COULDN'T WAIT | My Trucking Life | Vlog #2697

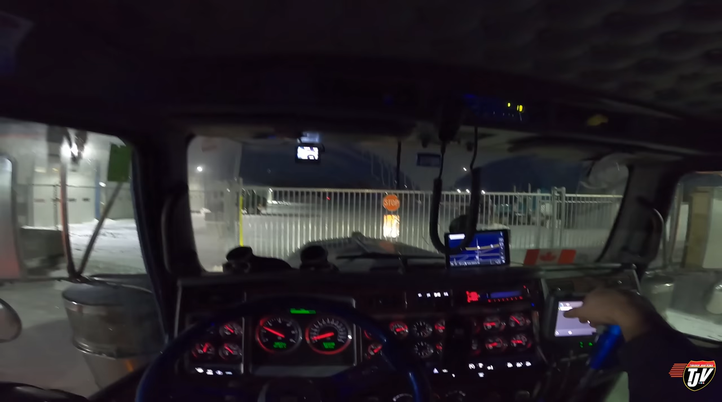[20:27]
It's only 20 after 5 in the afternoon. His lights are still purple. Just pointing it out.
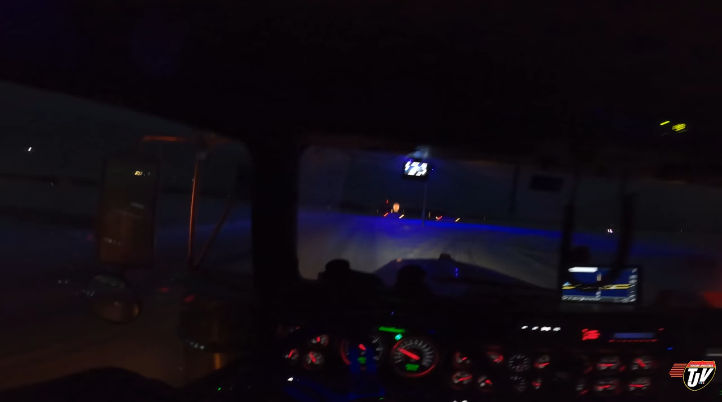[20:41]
Is anyone keeping track of how long we've been waiting for those to be replaced? Oh, and it's busy. Everyone's going home from work. And I'm going to work. Or I'm still working.